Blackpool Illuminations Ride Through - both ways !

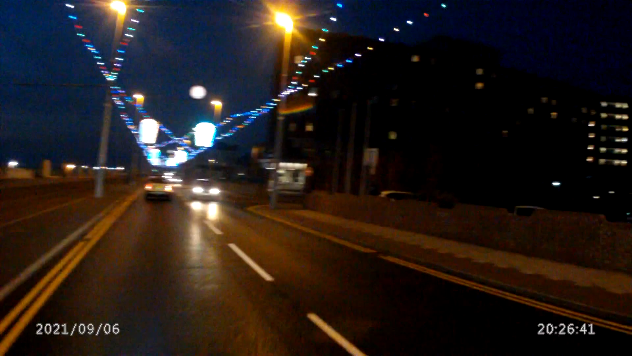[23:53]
this is a Grand Hotel owned by the Hilton chain, but it's all red brick, looks like a bloody tower block, Conference and Spa, so these are circus acts on the little illuminated boards on every lamp boards, I was saying to someone at work, a Polish girl that said,
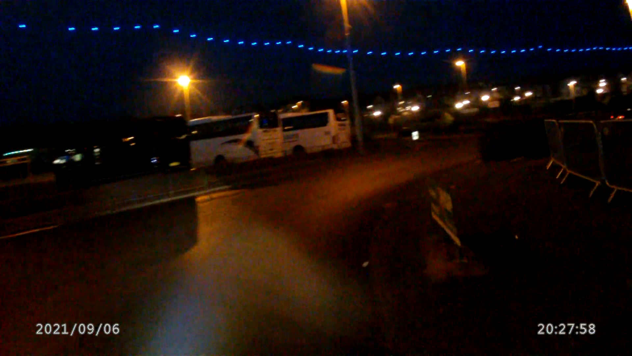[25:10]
well I can see it now, but er I can't... I do turn my head around enough to see the Spitfire, sorry.
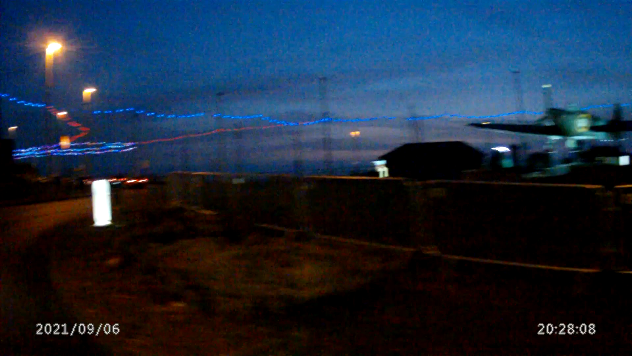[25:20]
Come and eat for yourself. That looks nice, online. The old Savoy, that's an old one from Edwardian times.
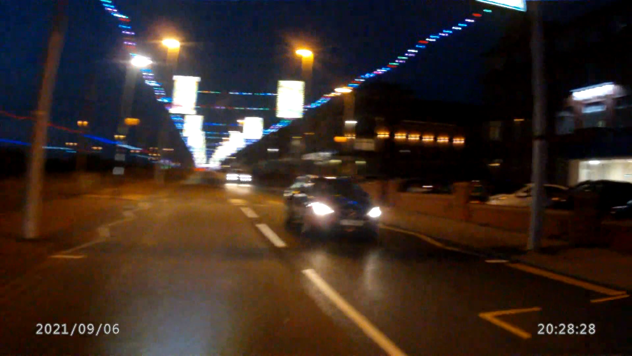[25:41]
On a postcard, there's nothing here when the old Gin, or Gin Inn, Gin pub was there. What's happened there? Fire, dereliction. That's another one, Cliffs, nice elegant hotel. But look at the lettering, can you see that lettering? It's crap. Tableaux, that's a word isn't it? The tableaux, that's what they are, the tableaux.
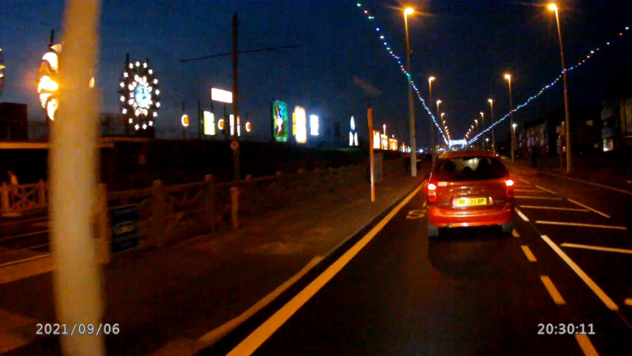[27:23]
Fish, butterfly I don't know what that is Two not lit up, peacocks Yep, grandfather clock again, mouth running up
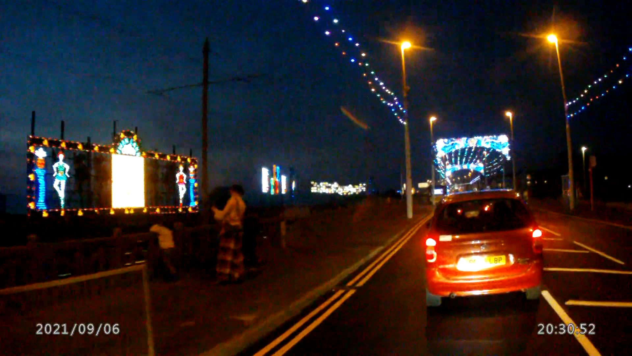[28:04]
There's the enchanted garden that's right at the top I was waiting for a walk round there Like LEDs all in a group Kids will love it won't they? Little kids will be fascinated till they get to about eight And then they'll think it's rather feeble
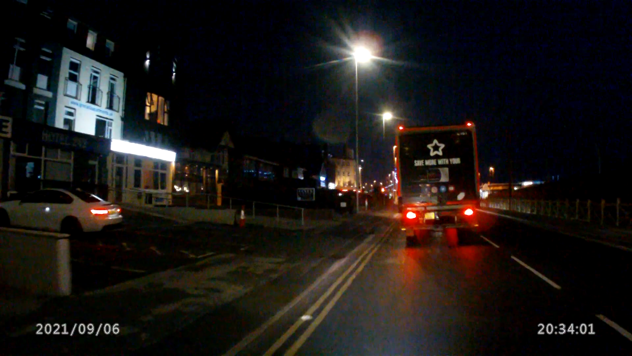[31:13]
When you're turning off Albert Not getting stuck behind you You're blocking the view of the lights Manfredi, Italian ice cream I guess I'll pull in
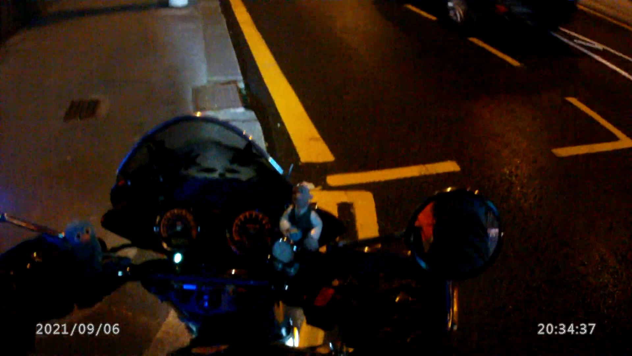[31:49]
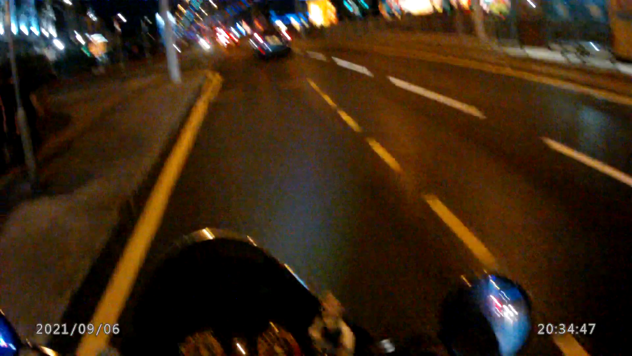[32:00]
So you can see a slightly different perspective as I say every year Because of this wide-angle lens they'll appear a long way away Yes, another tram, where's illuminated? Trams, vintage ones It's a Monday, we'll not get them out on a Monday Friday, Saturday, Sunday No, we'll keep them locked up Well, why?
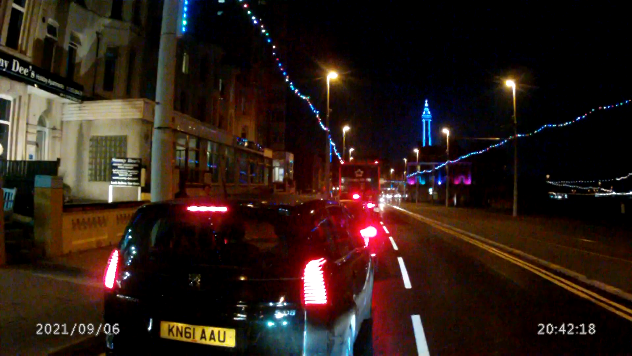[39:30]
Well is the tow of the same colour as well I thought that'll be flashing and changing colours Unless I've missed the cycle
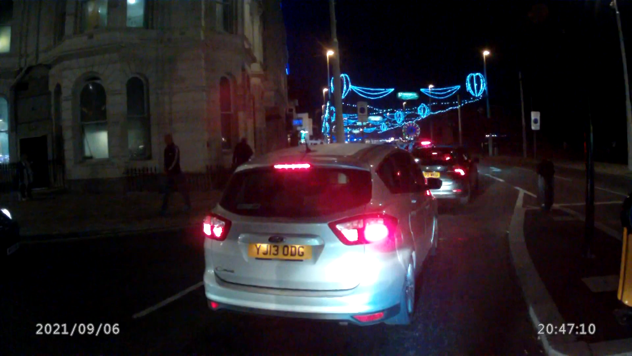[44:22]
I don't know I don't know Another tram, a modern one.
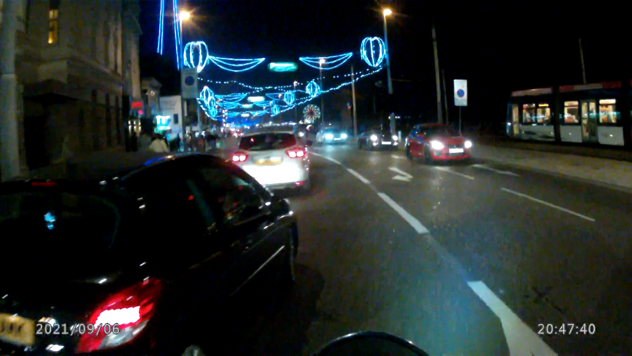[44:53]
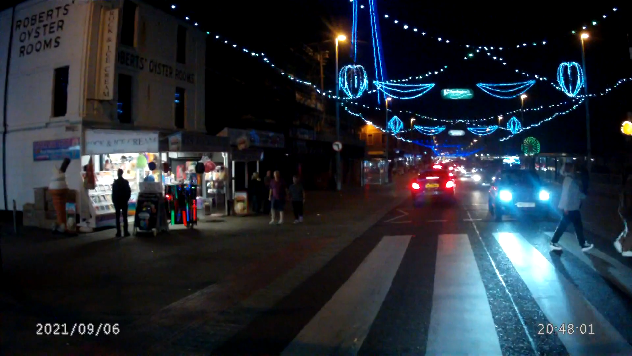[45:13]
Nice rid of tower there, not stopping again, what time is it, 10 to 9 ish?
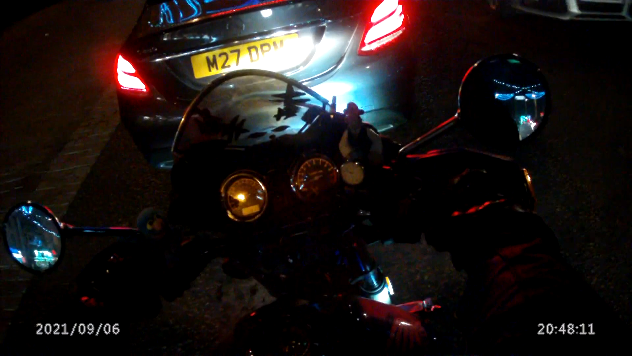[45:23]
It's still purple, a huge purple tower, maybe it's staying purple for a reason,
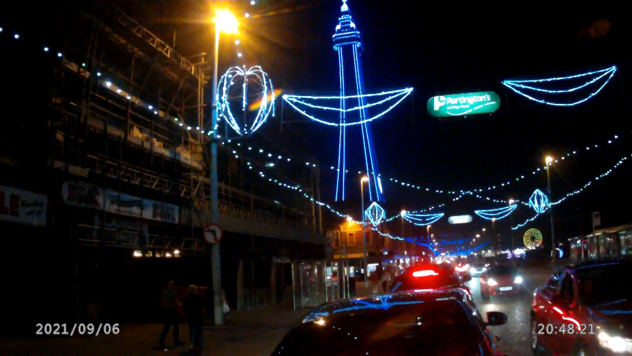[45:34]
a rubber
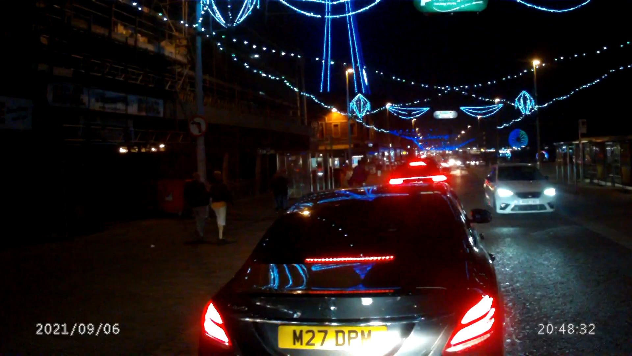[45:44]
band is too tight, why
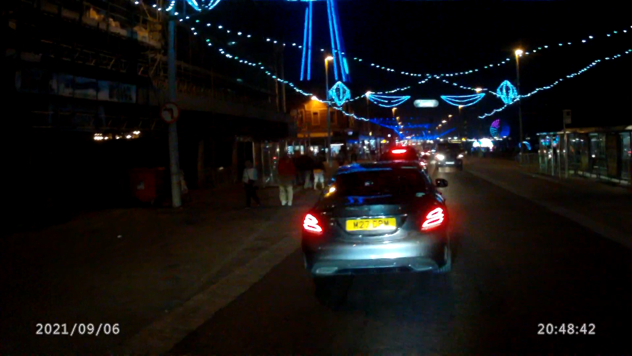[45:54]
do we do this every year when it's so congested, it wasn't so bad coming the other way was it, everyone's doing what I'm doing going home, heading for the more to it, it's easy, you're going to go down a bloody pro in a double decker.
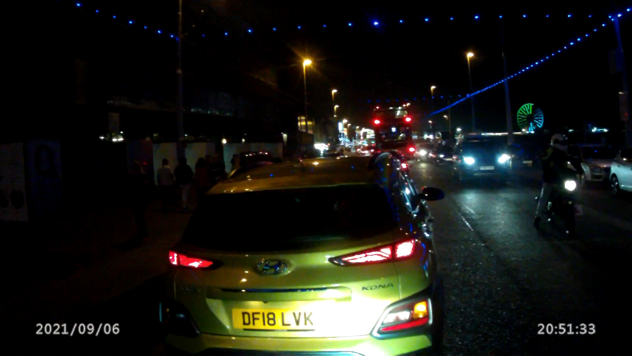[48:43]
I'm not sure what that music was for, oh they're projecting something on the tower,